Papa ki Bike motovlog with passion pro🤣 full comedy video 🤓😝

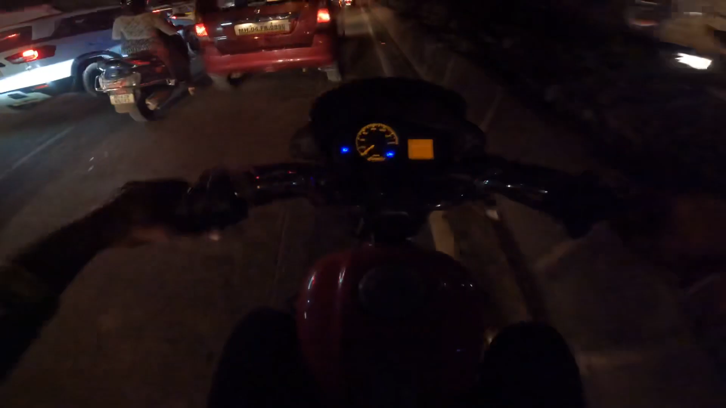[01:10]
अच्छा माइला, ट्रैफिक ट्रैफिक ट्रैफिक। तो ट्रैफिक किंग है अपन क्योंकि फैशन प्रो रहती तभी अपने को बहुत मज़ा आता है चलाने को, कि इतनी हल्की है तो घपा घप कौन से भी गैप में से निकलती है, देख सकते हो आप।
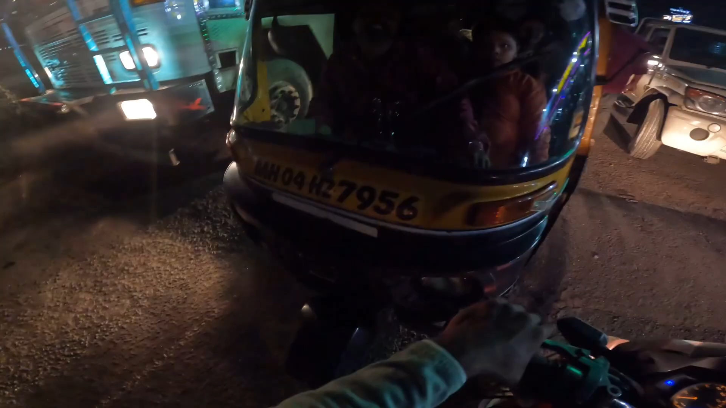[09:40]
ले साइड में चल, साइड में जा, चल निकल।